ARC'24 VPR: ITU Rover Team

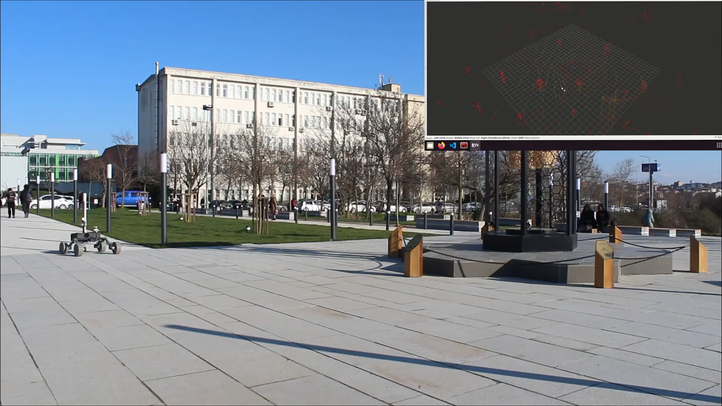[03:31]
LiDAR sensor generates point cloud data for environmental mapping and obstacle avoidance cost map.